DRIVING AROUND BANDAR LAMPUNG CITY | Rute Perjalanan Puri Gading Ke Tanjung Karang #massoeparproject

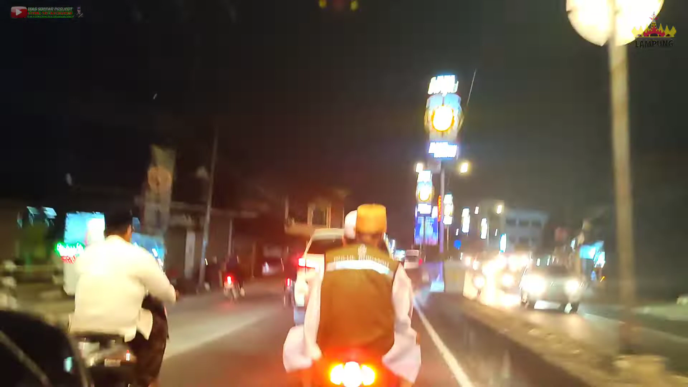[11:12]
Jauh loh guys, dari jalan Diponegoro tadi ya, nggak pakai helm, kenceng lagi bawa kendaraan.